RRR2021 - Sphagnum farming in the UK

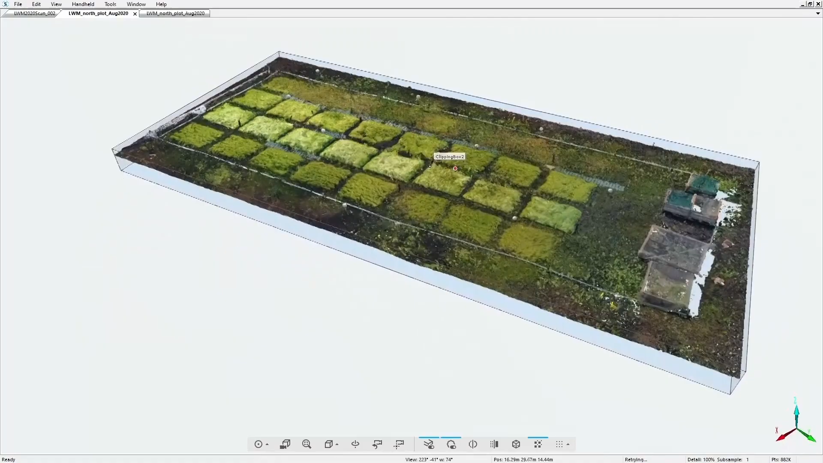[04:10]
We can take these data into other software such as Cloud Compare and GIS packages that enable us to quantify growth.
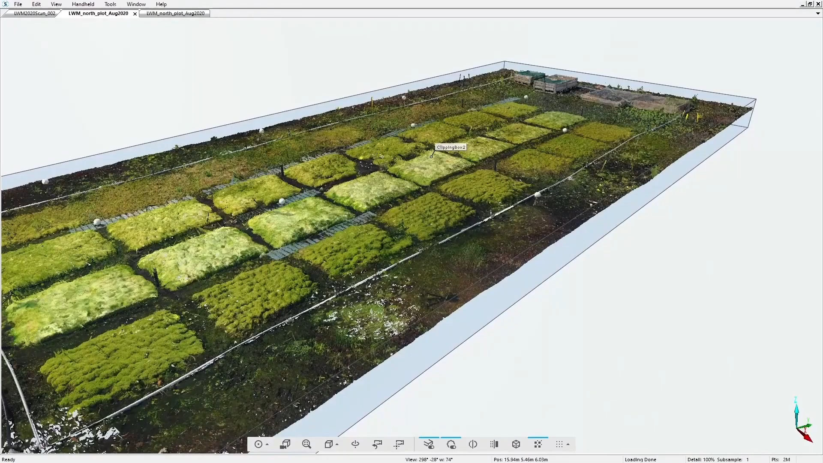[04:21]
We can easily determine change in height, but of course height is variable even over short spaces. So what else can we extract?
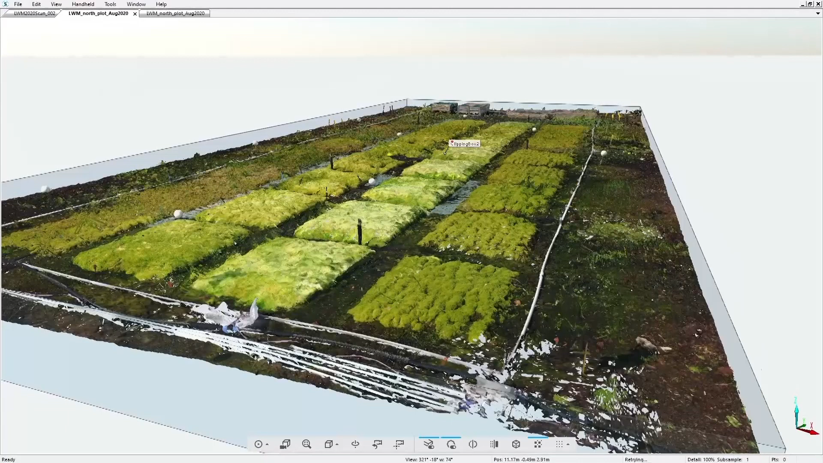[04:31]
Well, if we focus on an individual plot and we take three-dimensional data from the first scan, in February 2019, then September 2019, and August 2020, we can visualise the growth.